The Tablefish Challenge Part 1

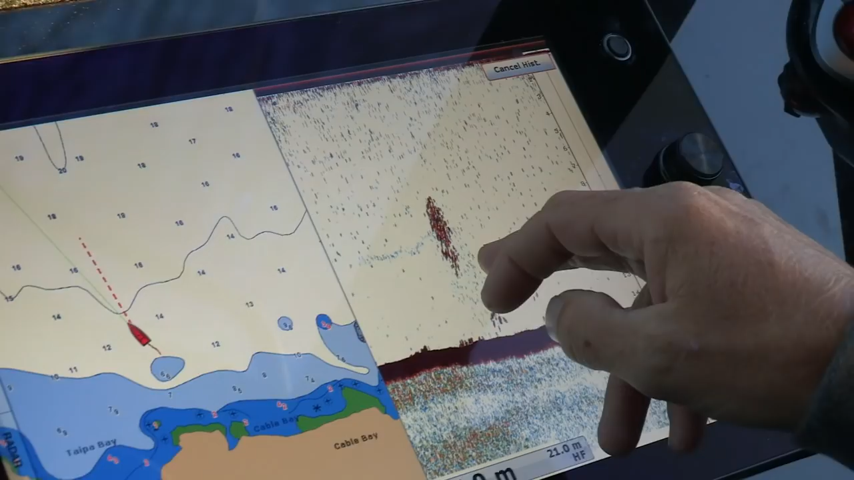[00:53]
Okay now I've just missed the school of bait fish, so I've actually paused my sounder.
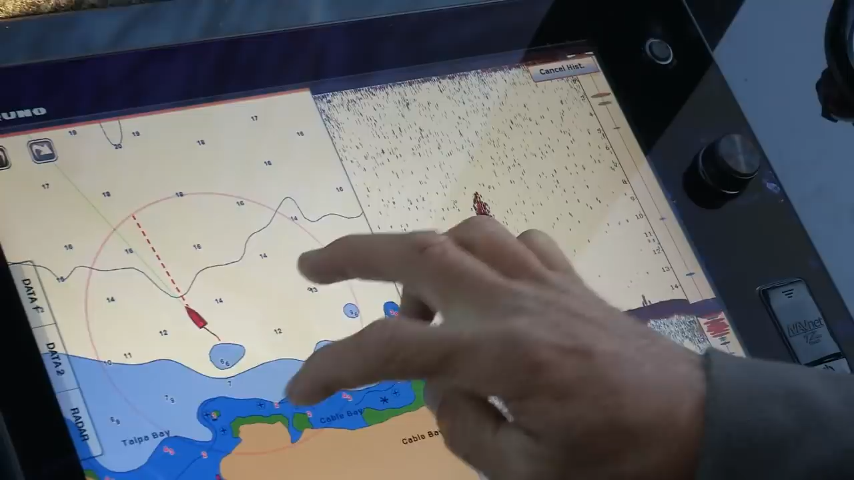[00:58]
Now if I zoom in on my plotter here, if I touch that school, it's going to give me a new point and we'll make it that one there.
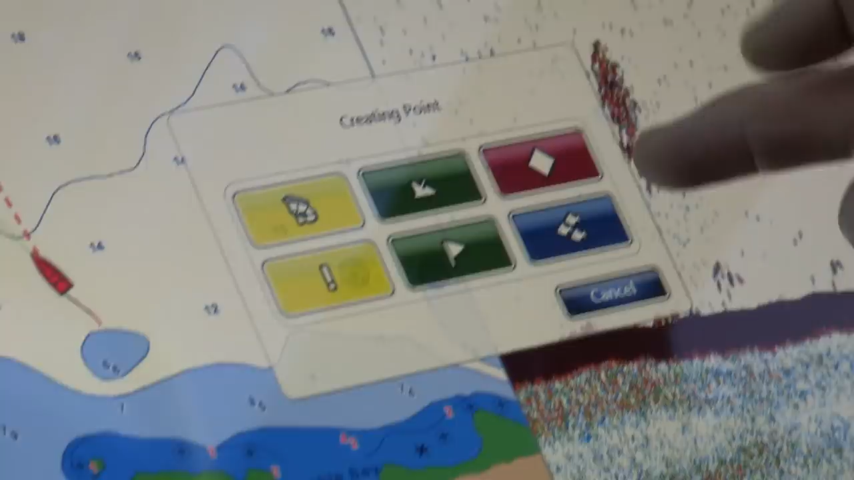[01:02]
And now it has shown me exactly back where that school was.
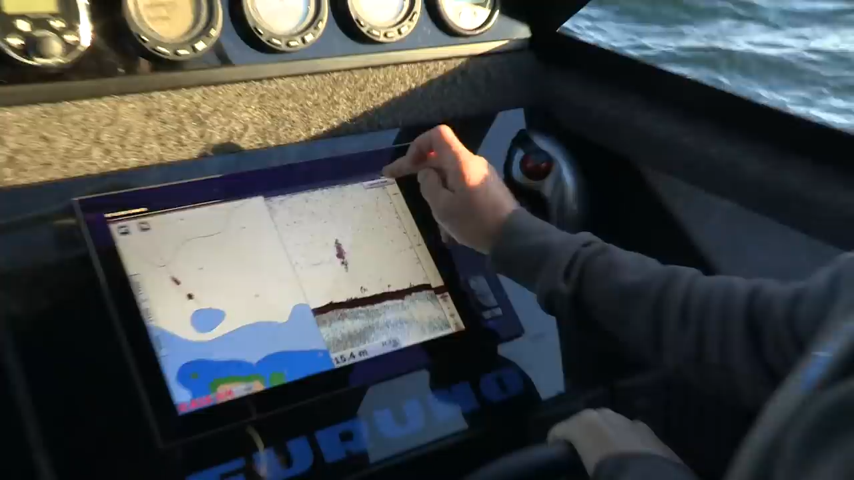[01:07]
And I can just get the sounder back up to speed and find my way back to where that school of bait fish was.
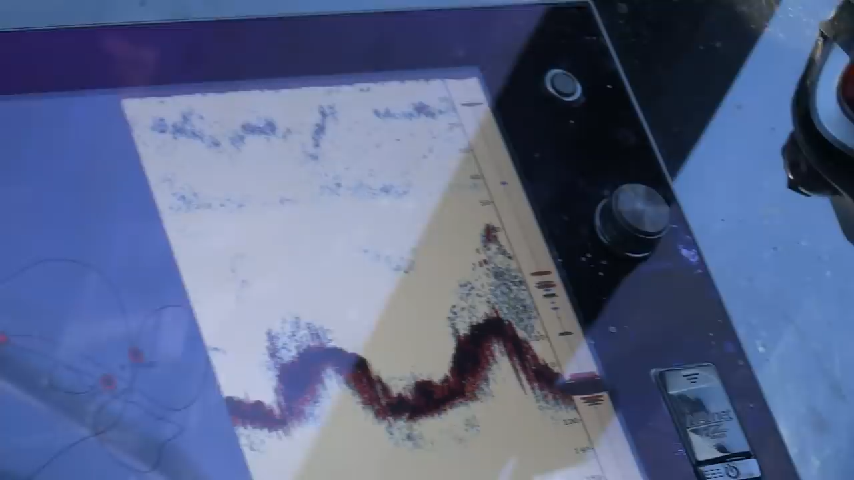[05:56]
We're on some kingieside. Stand by with that jig. Standing by.
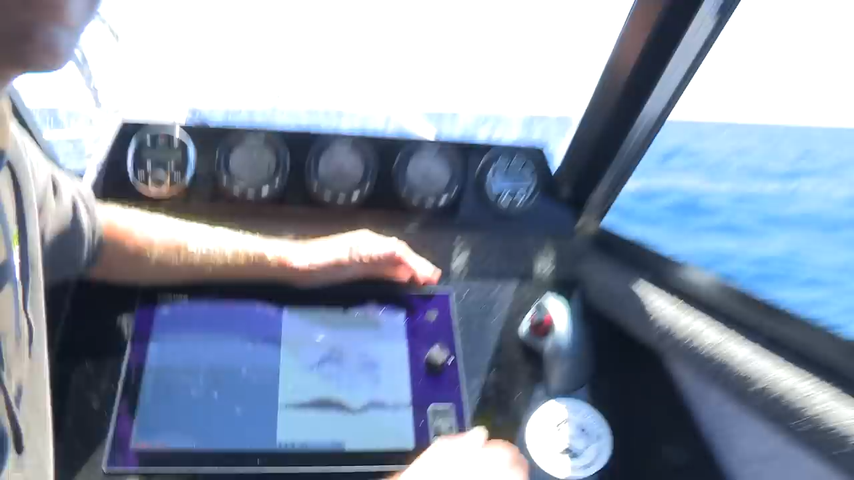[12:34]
Yes. That's the whole system in full effect right there. It's an IC2, boy.